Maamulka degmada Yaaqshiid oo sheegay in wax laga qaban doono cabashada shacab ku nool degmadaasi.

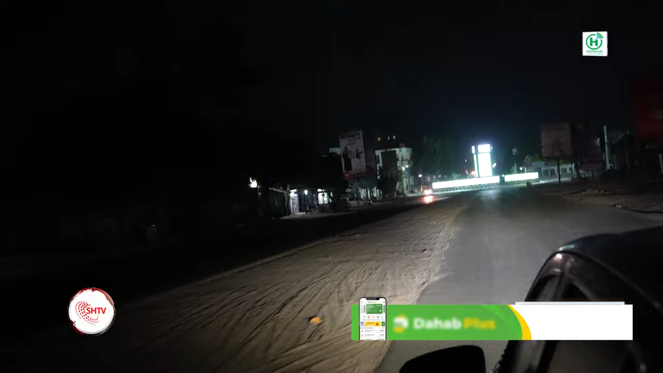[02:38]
gaar ahaan suuqa xoolaha ilaa dhinaca xarunta degmada Hilwa dhinacaas dhan waa soo marnay kormeera kulli dhammaan kuwada marnay